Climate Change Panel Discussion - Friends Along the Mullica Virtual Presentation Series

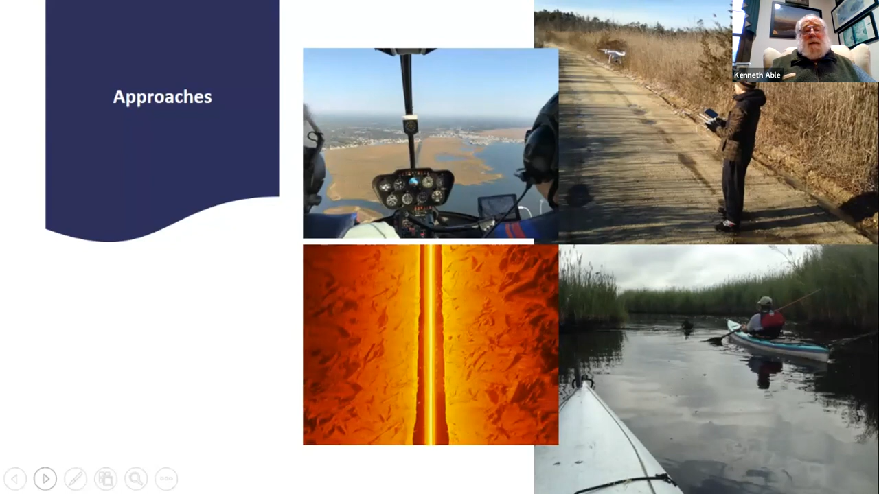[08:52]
We spent a lot of time ground-truthing both of those kinds of images with getting in kayaks and understanding the local topography and ecology, as well as using techniques like side-scan sonar to look underwater. Next slide. So in this example here, this is marshes near Port Republic, just above the Garden State Parkway Bridge.